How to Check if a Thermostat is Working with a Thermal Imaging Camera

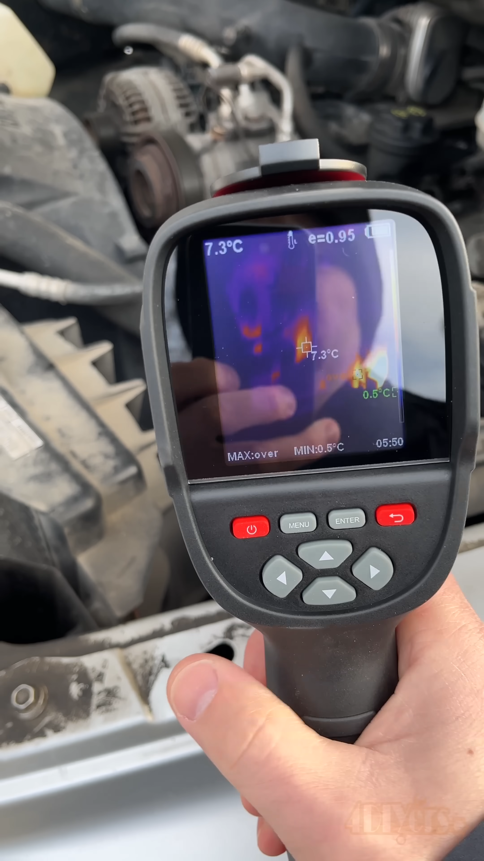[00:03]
On screen: spot 7.3°C, min 0.5°C
In this video here I'll be showing you a quick tip on how to troubleshoot a faulty thermostat using a thermal imaging camera.
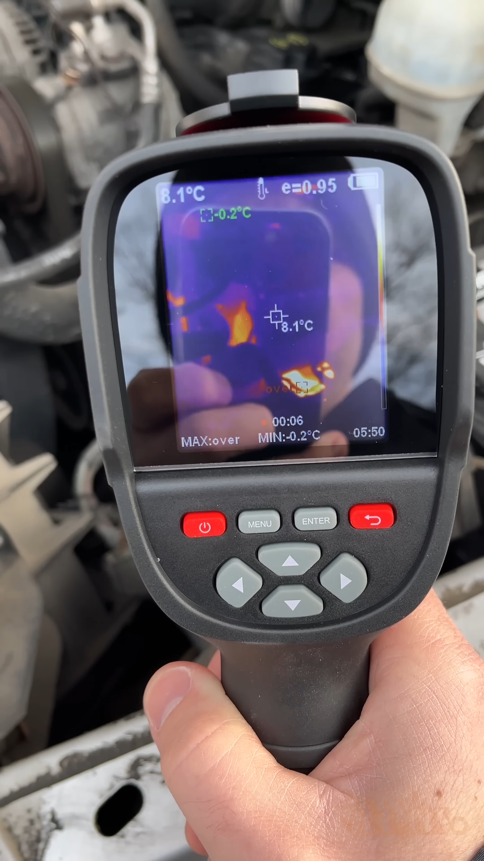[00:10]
On screen: spot 8.1°C, min -0.2°C
For this I'm using Mikey Wheats KTI-W01 thermal imaging camera. A link to this will be included in the video description. This is a great way to visually watch for temperature changes. With the color scale the blue colors indicate cooler temperatures while the bright orange colors indicate a hot temperature. This is a great test to determine if your thermostat is functioning correctly as in being closed when the engine is cold and then opening up to allow coolant to flow through the radiator once the engine reaches operating temperature.